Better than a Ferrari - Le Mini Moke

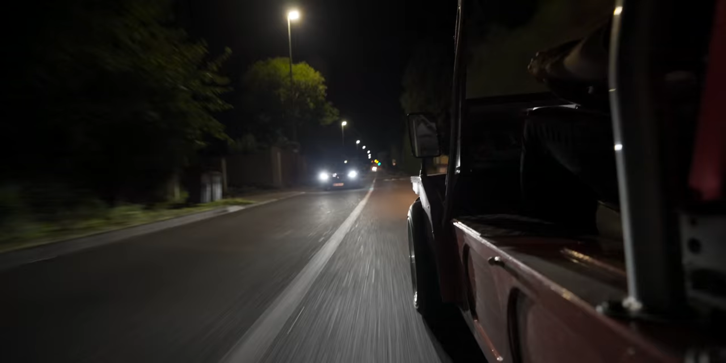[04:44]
the mini moat here we are man fucking night time mini moat